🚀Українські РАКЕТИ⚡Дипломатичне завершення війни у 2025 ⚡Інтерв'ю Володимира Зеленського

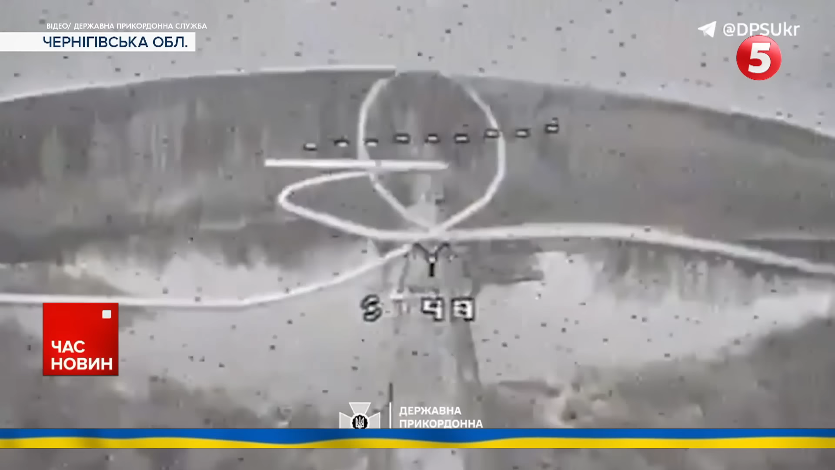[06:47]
яке ворожа ДРГ почепила на зруйнованому мосту через річку Судость.